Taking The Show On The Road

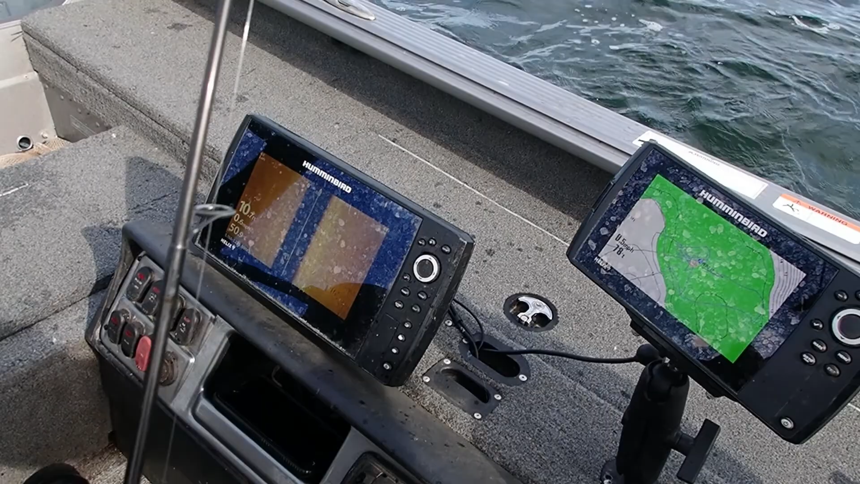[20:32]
Sue, I need to get one of these hummingbirds. There's more out there right now.